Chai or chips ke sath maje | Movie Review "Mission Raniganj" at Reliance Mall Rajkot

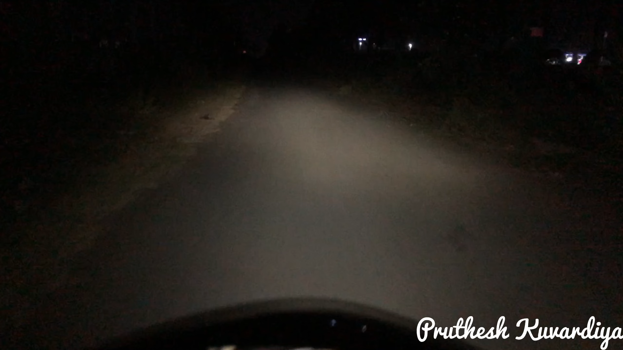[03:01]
ना बागी कज्याब जोरदार लाइट नो कमाले जाना जोः बन करूँ जोजो आवं दारो जोड़ो द जोर जाए ना अपने यूगेटर में आभी लाइट कर आवड़े